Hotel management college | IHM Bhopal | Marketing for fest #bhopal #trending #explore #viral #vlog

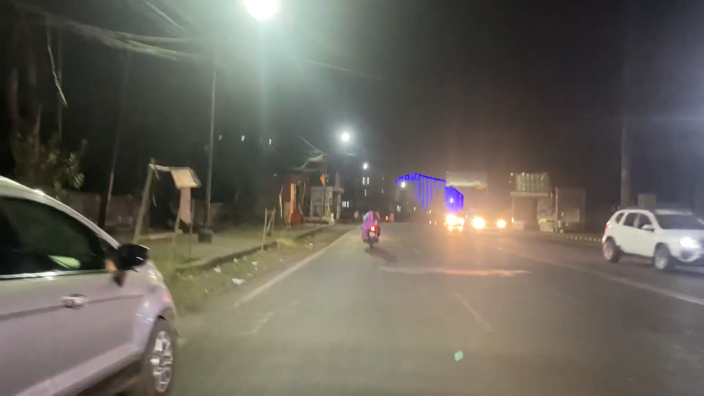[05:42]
तो इतने सालों बाद हमारी कॉलेज की बिल्डिंग इतनी अच्छी दिखाई दे रही है, और इतनी दूर से मैंने एक चक्कर और लगाया इसको सिर्फ दिखाने के लिए, रिकॉर्ड करने के लिए।